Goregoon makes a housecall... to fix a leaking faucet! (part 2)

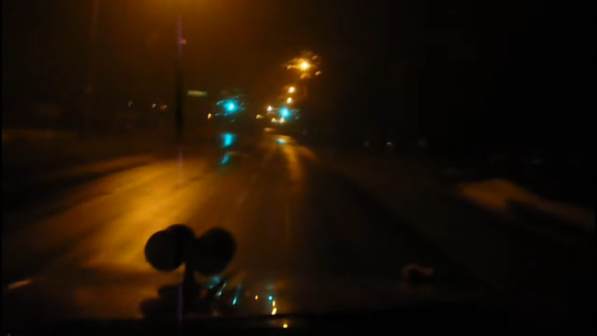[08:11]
I am on the outskirts of Keswick. At least if I run out of gas. I'm about a 10 minute walk from home now, I think.
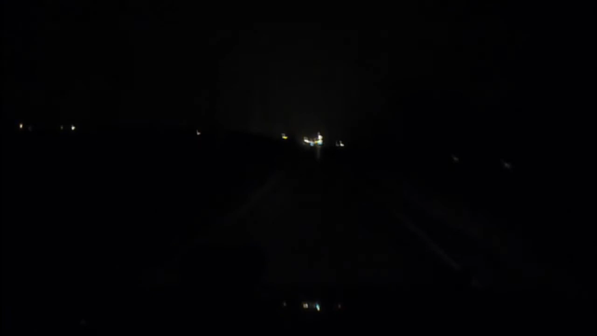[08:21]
Maybe 15 minutes. Whoa! Look at this! Welcome to Keswick! Don't blink! Don't blink! Oh, you are going to miss it. But we're way up there in the big time because we got a McDonald's. Yeah.
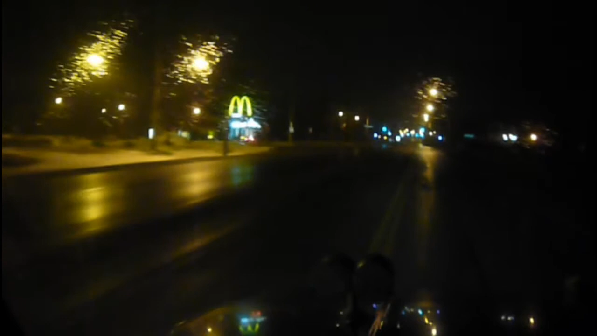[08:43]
But if you got a McDonald's, you're a city! Or a gas station. Or a Walmart. I guess there's a McDonald's everywhere in there. Anyway. Man. I think I'm going to make it. Yeah. I think I'm going to make it.